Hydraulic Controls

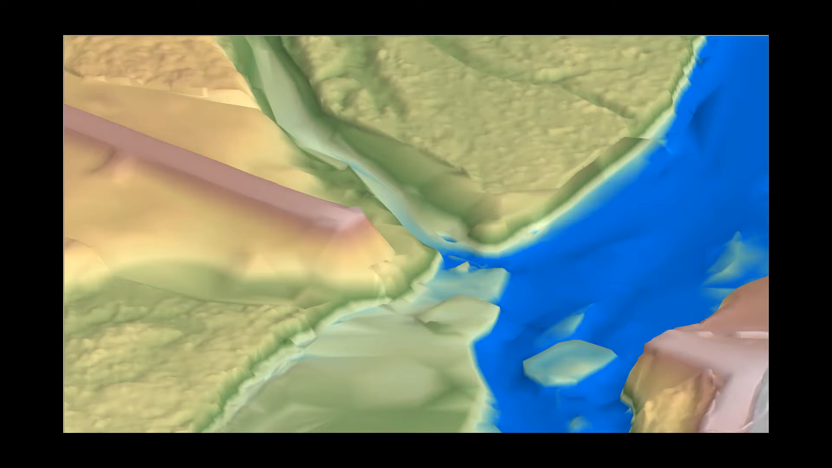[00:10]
The mesh geometry, developed from the terrain data, has the most significant impact on model results.
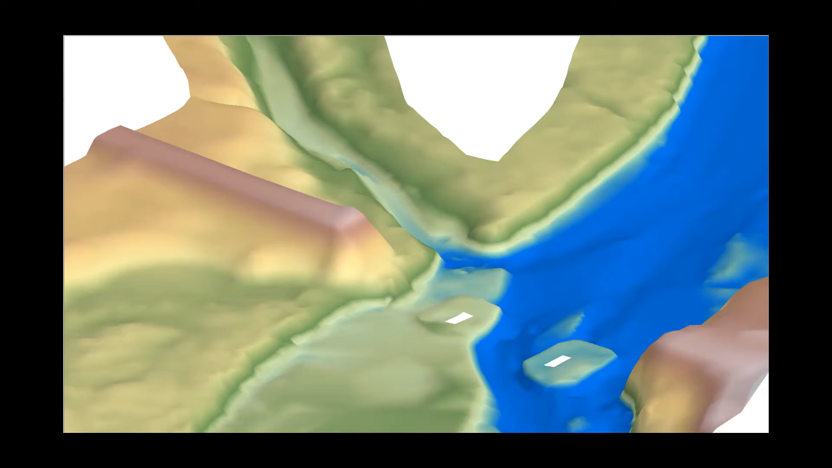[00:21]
The features of the terrain having the largest impact on hydraulics are referred to as hydraulic controls. Representing hydraulic controls in the mesh is important for creating an accurate and reliable hydraulic model. Hydraulic controls are topographic or man-made features that have a significant impact or control on how water is conveyed through an area.
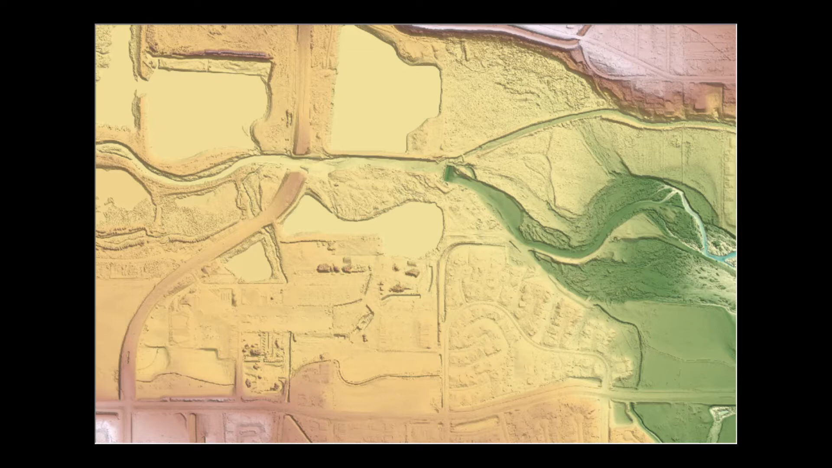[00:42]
Typical hydraulic controls include channels, roadway embankments, channel banks, berms and levees,
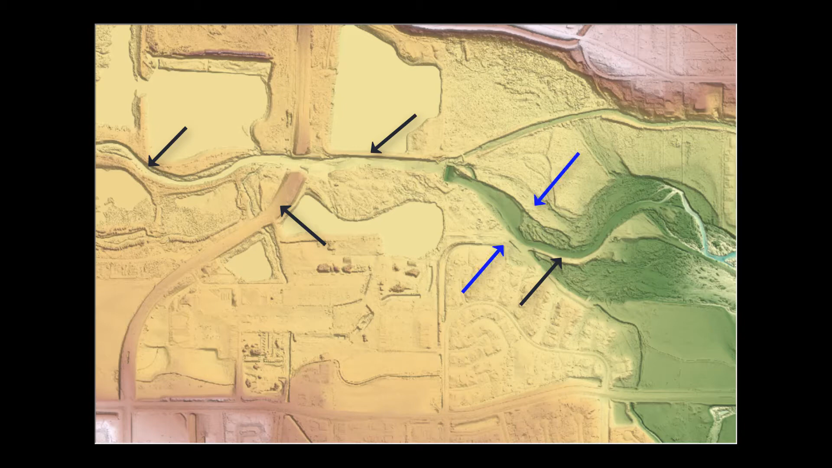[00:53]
natural channel or floodplain constrictions, natural or constructed grade control structures, and other project-specific terrain features.
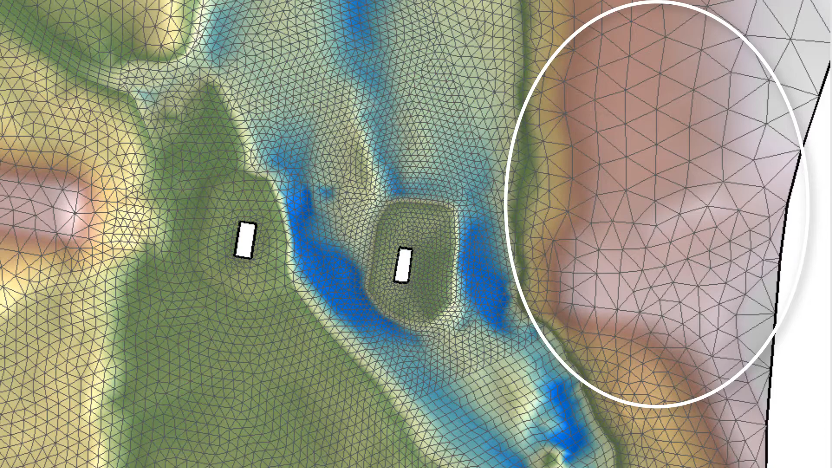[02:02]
over large areas with little to no controlling features.